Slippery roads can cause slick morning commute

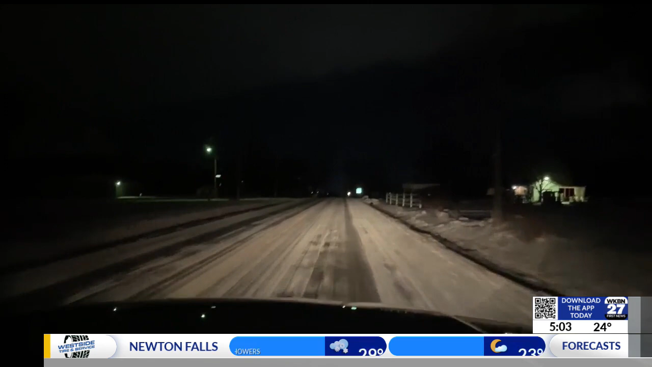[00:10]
Anna, what are you seeing on the road so far? Good morning. We are in Trumbull County on our way to Hubbard.
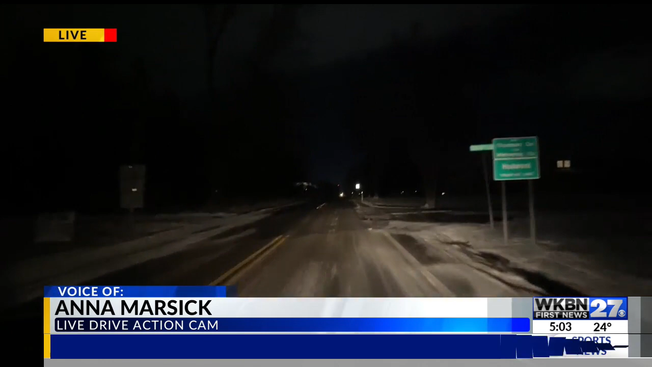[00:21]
Light snow has accumulated on the roads. The grassy surfaces around us also do have a dusting of snow. You can see on the roads, they're a bit shiny because of the ice. So you may need to be extra cautious when driving. When you're leaving home this morning, you might have to break out your snow brush to clear off your car.
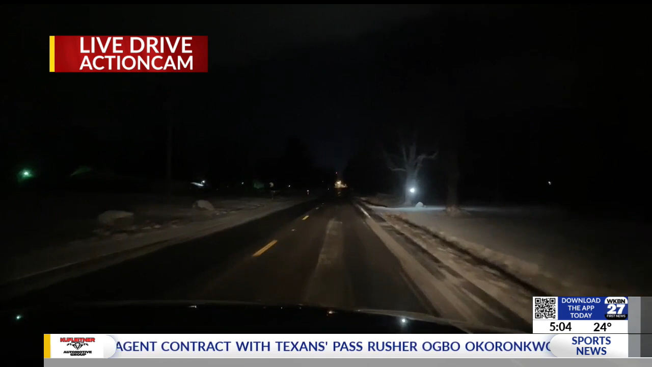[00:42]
We've seen some snow plows out and about clearing the light accumulation of snow and treating the roads. But like I said, something to pay extra attention to is how slippery the roads are. The temperatures are low enough that things are refreezing.
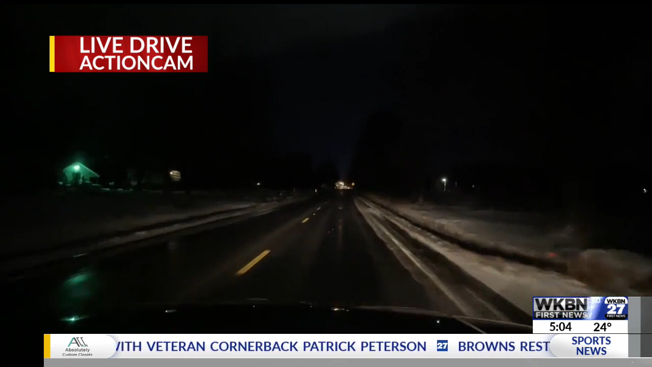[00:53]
My car personally was sliding a bit as I drove into work this morning. So I made sure to slow down and ease on the brake when stopping. You'll definitely want to allow some extra